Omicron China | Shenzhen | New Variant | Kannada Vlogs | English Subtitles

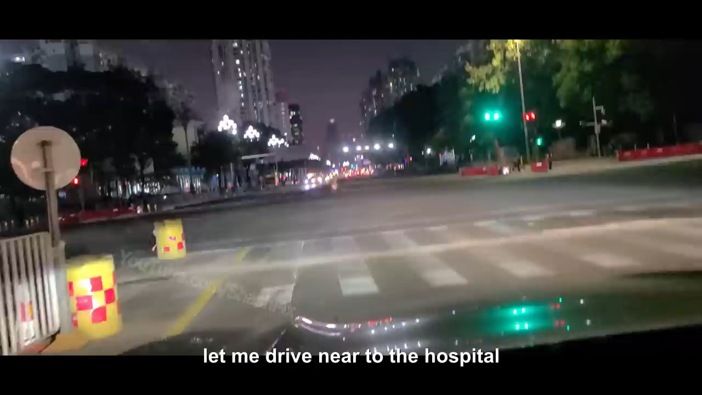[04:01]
ನೀವೇ ನೋಡಿ, ನೋಡಿ ಹಾಸ್ಪಿಟಲ್ ಹತ್ರ ಹೋಗೋಣ ಈಗ. ನೋಡಿ, ಇದು ಈ ಬಿಲ್ಡಿಂಗೇ ಹಾಸ್ಪಿಟಲ್ ಬಿಲ್ಡಿಂಗ್ ಇದು. ಇಲ್ಲಿ ನನಗೆ ಟ್ರಾಫಿಕ್ ಜಾಮೇ ಕಾಣ್ತಾ ಇಲ್ಲ ನೋಡಿ, ಖಾಲಿ ಇದೆ ರೋಡ್ ಇಲ್ಲಿ.
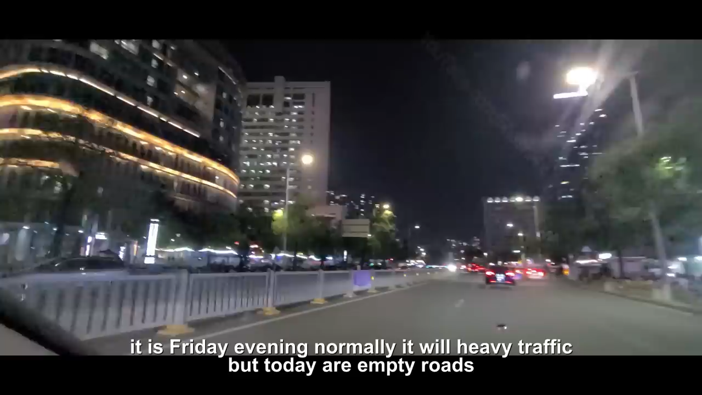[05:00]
ಬಟ್ ರೋಡ್ಸ್ ಎಲ್ಲ ಖಾಲಿ ಇದೆ, ಅದು ಒಪ್ಕೊಂತೀನಿ ನಾನು. ಟ್ರಾಫಿಕ್ ಇಲ್ಲ, ಬಟ್ ಹಾಸ್ಪಿಟಲ್ ಮಾತ್ರ ಖಾಲಿ ಹೊಡಿತಾ ಇದೆ ಅಲ್ಲಿ. ಒಂದು ನಿಮಿಷ ವಿಂಡೋ ಓಪನ್ ಮಾಡಿ ತೋರಿಸ್ತೀನಿ ನಿಮಗೆ.
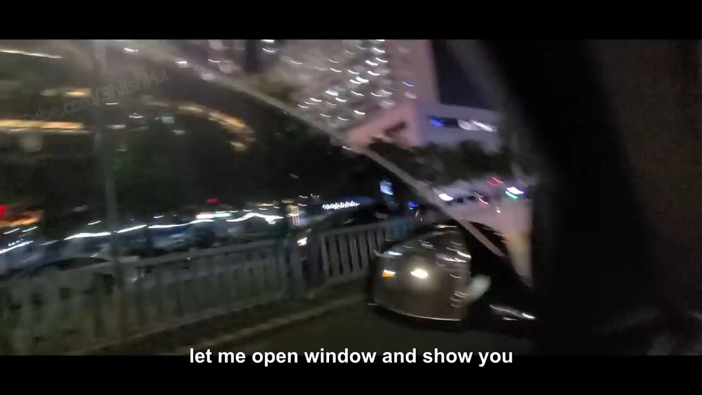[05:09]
ನೋಡಿ, ಹಾಸ್ಪಿಟಲ್ ಮಾತ್ರ ಫುಲ್ ಖಾಲಿ ಹೊಡಿತಾ ಇದೆ.
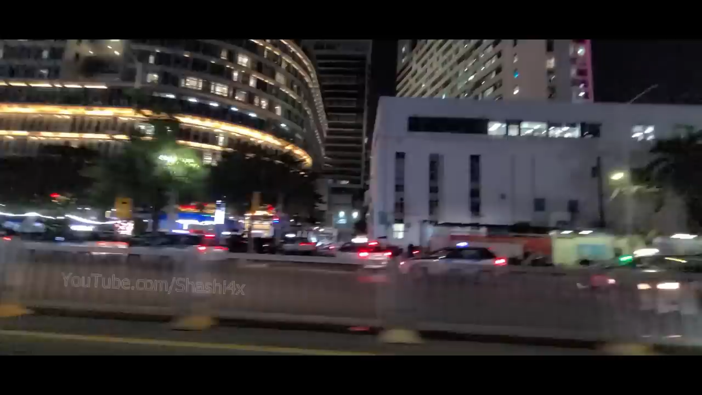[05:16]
ಆಮೇಲೆ ಇದು ಏರಿಯಾ ಬಂದ್ಬಿಟ್ಟು ಇಲ್ಲಿ ಸಿಕ್ಕಾಪಟ್ಟೆ ಟ್ರಾಫಿಕ್ ಗುರು.
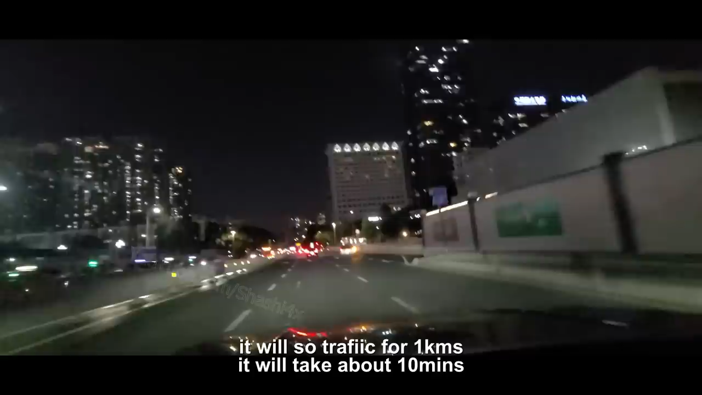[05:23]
ಇಲ್ಲಿ ಎಷ್ಟು ಟ್ರಾಫಿಕ್ ಇರುತ್ತೆ ಅಂದರೆ, ಇಲ್ಲಿಂದ ಮನೆ ಇಲ್ಲಿಂದ ಬರೀ ಓನ್ಲಿ 1 kilometer ಇದೆ. ಅಟ್ಲೀಸ್ಟ್ ನನಗೆ ಒಂದು 10 minutes ಬೇಕಾಗುತ್ತೆ ಅಷ್ಟು. ಬಟ್ ಇವಾಗ ನೋಡಿ, ರೋಡ್ ಖಾಲಿ ಹೊಡಿತಾ ಇದೆ. ಇದೊಂದು ಮೆಟ್ರೋ ಸ್ಟೇಷನ್ ನೋಡಿ, ಖಾಲಿ ಇದೆ ಮೆಟ್ರೋ ಸ್ಟೇಷನ್.
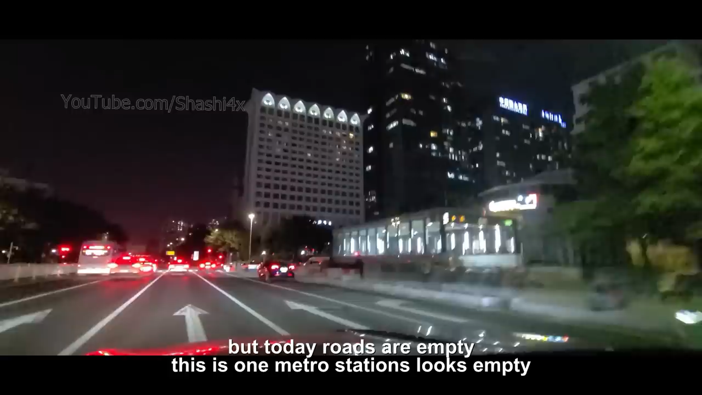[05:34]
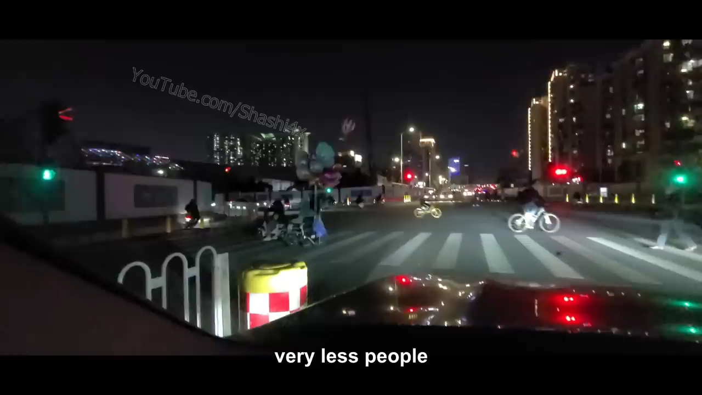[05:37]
ಜನನೇ ಇಲ್ಲ, ಬಟ್ ಅದೇ ನೀವು ರೋಡ್ದಲ್ಲಿ ಮೇಲೆ ನೋಡಬಹುದು ಜನನೇ ಇಲ್ಲ.